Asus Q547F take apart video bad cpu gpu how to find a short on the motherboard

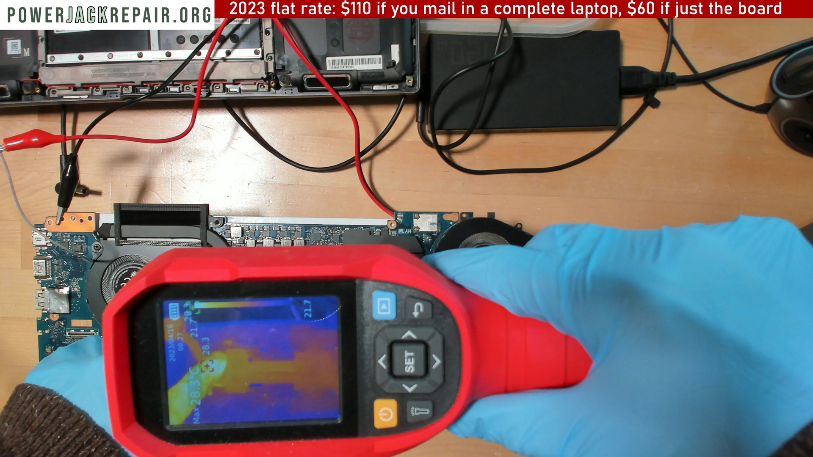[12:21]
Right here. Everything else seems to be perfectly fine. Right there. That's a cable.